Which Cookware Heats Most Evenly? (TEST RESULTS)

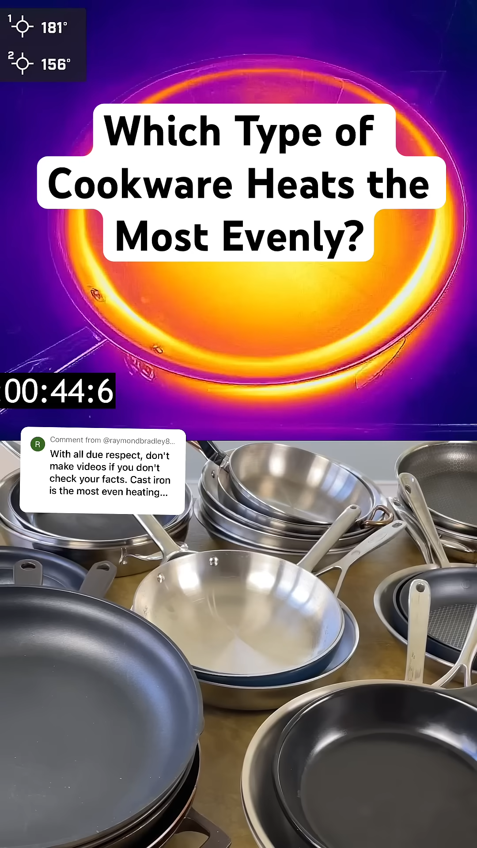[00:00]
I get a lot of questions and comments about which type of cookware heats the most evenly, so I tested it.
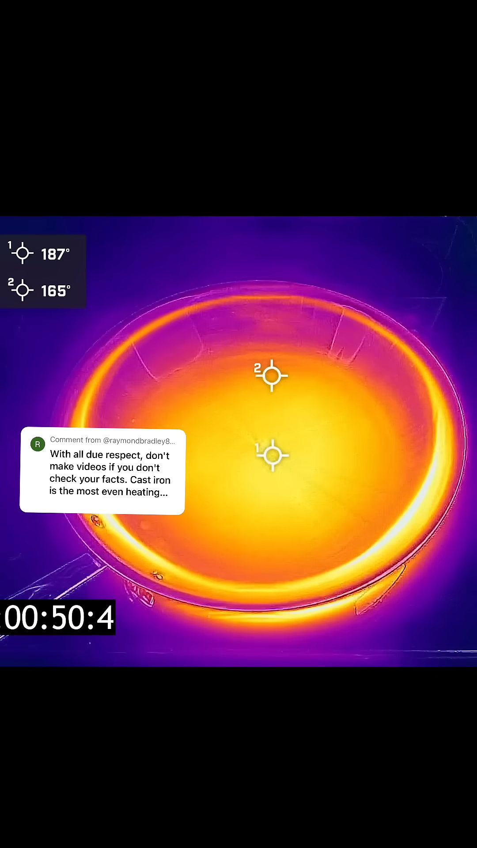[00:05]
This is the all-clad D3 stainless steel pan. It has an aluminum core, which is pretty standard across most stainless steel pans.
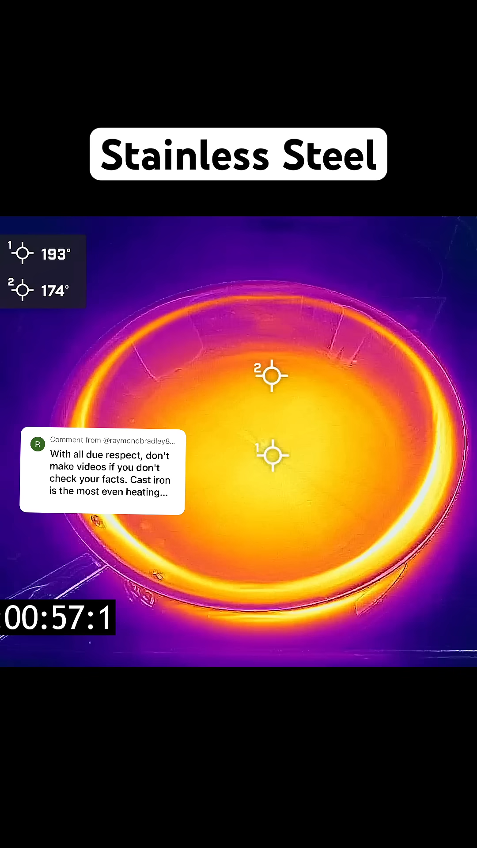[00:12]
This type of pan heats very evenly because aluminum is a great conductor of heat. The temperature between the center of the pan and the outer edge is minimal. Cast iron is a different story. This is the Smithy cast iron pan, and here you can see the difference between the center and the outer edge is much greater.
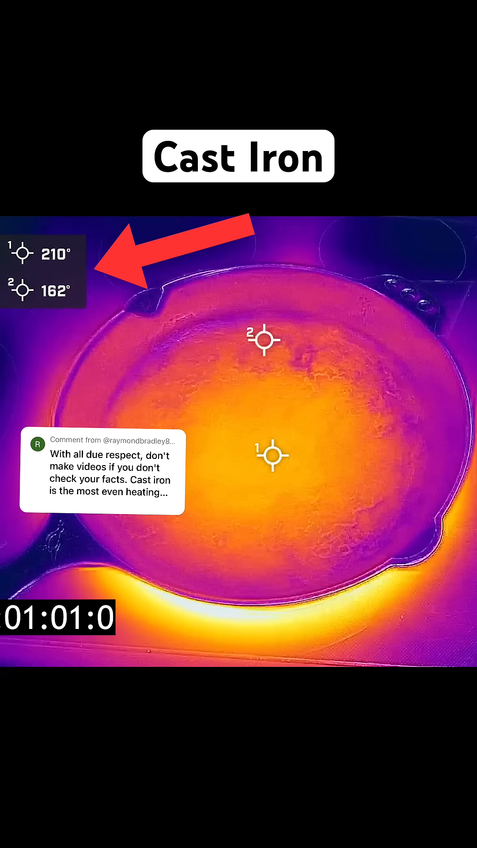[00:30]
Here's a carbon steel pan, and again, the center is much hotter than the edge. This is a unique pan called Strata. It has a thin carbon steel cooking surface, a thick aluminum core, and a steel bottom. Because of the aluminum core, it heats as evenly as a stainless steel pan.
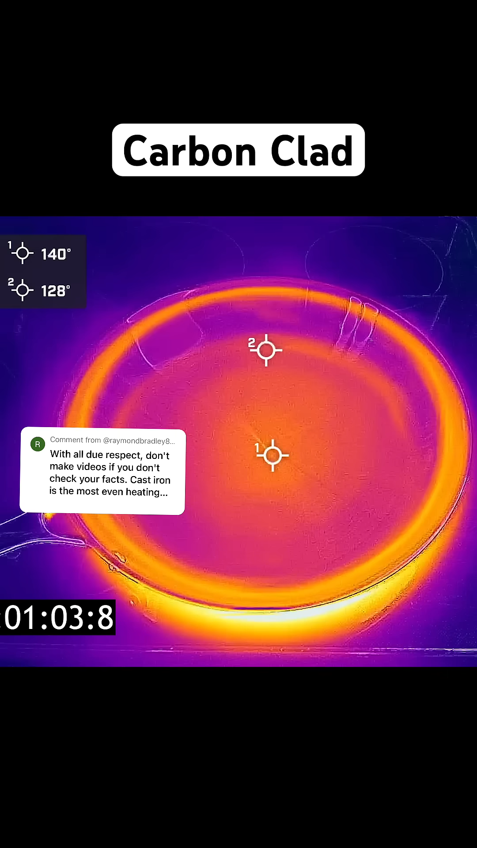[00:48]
So when it comes to even heating, pans with highly conductive materials like aluminum and copper will typically perform better than cast iron and carbon steel.